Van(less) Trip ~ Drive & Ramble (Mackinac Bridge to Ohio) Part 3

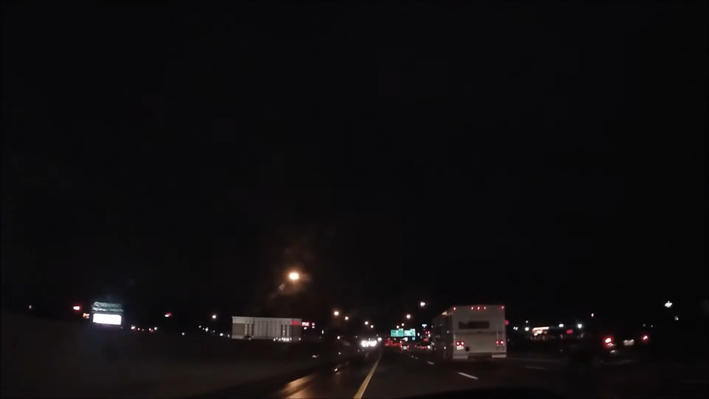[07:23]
GoPro, stop recording. It's raining. It's raining. It's been raining most of Ohio. I'm going to let this run for a little bit and do a closing that you might be able to hear.